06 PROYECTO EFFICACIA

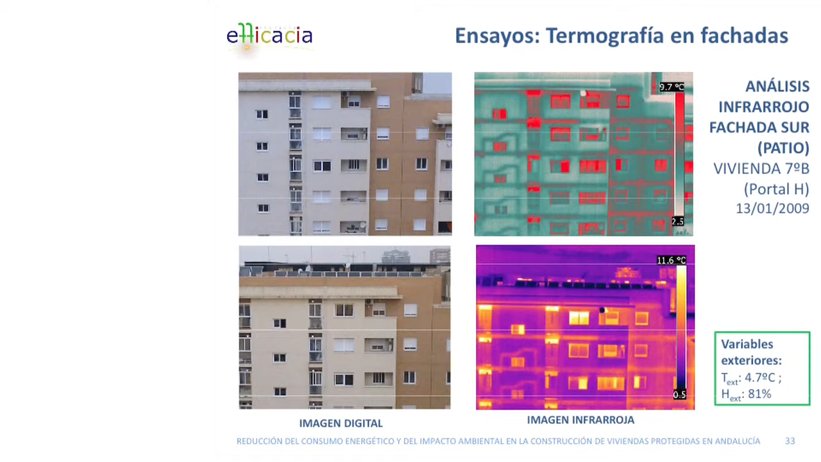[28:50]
Es decir, no podemos hacer este tipo de ensayos cuando estamos casi en equilibrio térmico con el exterior o cuando las fachadas están calentadas, por ejemplo, la radiación solar. Para estos ensayos, pues nos fuimos muy temprano. No había sol para que no alterase la temperatura superficial de la superficie. Las viviendas estaban calefactadas durante un periodo de tiempo importante. Y, bueno, pues con estas imágenes evaluamos, pues, por dónde andaban los puentes térmicos. Fijaros aquí en esta imagen. Esto es la caja de escalera.
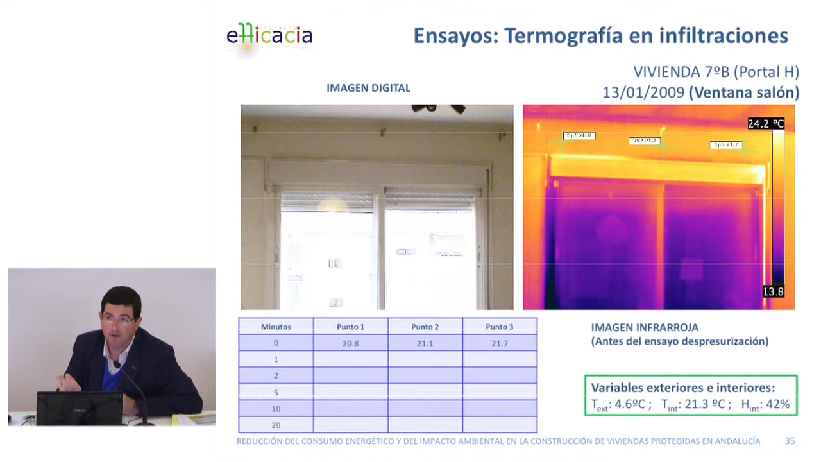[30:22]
On screen: scale top 24.2°C
O sea, con el blower door evaluamos la cantidad de metros cúbicos de dos horas o
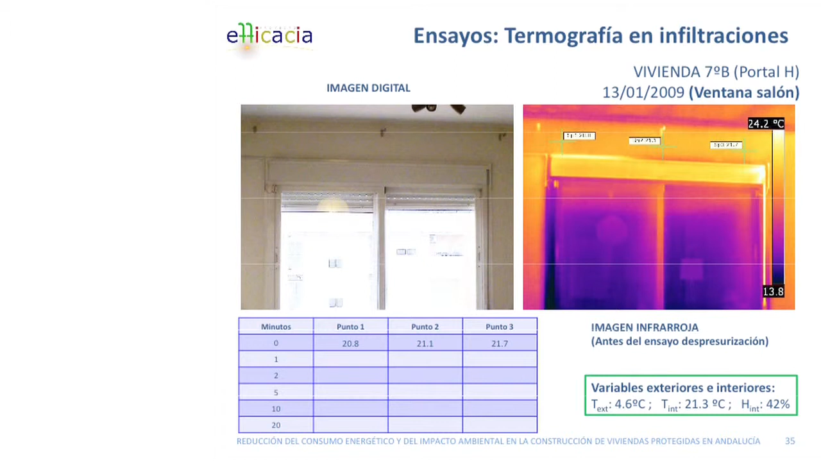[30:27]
litros segundos que estábamos infiltrando y con la termografía lo que localizamos era por dónde entraba de forma incontrolada ese aire, ¿no?
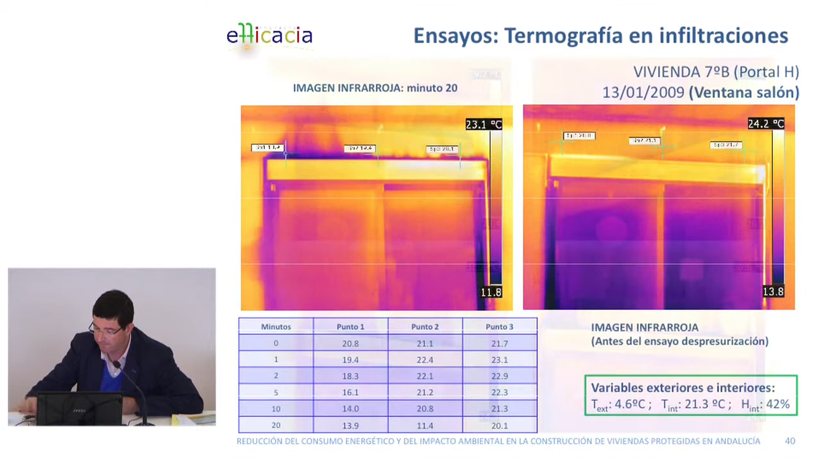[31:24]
Entonces, bueno, localizamos la vía de infiltración que eran altísima, los cajones de persianas, era una cosa absolutamente espectacular lo que se veía. Aquí tenéis, fijaros, el coladero que es. Esto es un coladero de aire y, por tanto, también de ruido, ¿no?
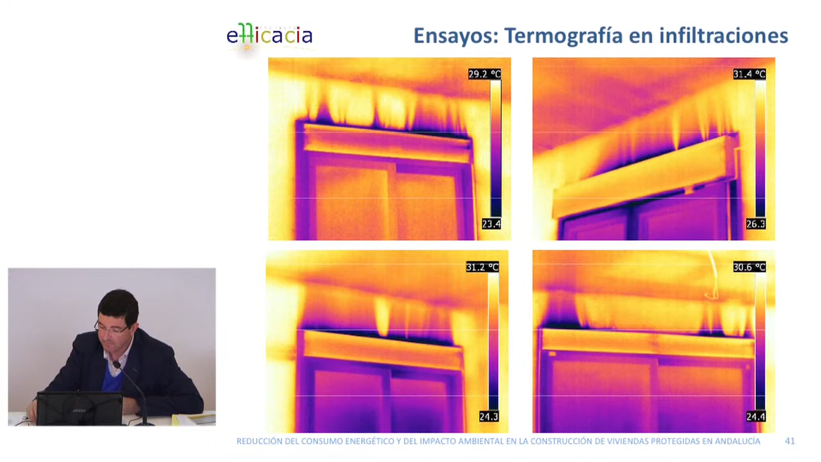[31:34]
Y después ensayo de transmitancia, donde evaluamos la transmitancia real y aquí os decía que, bueno, vimos,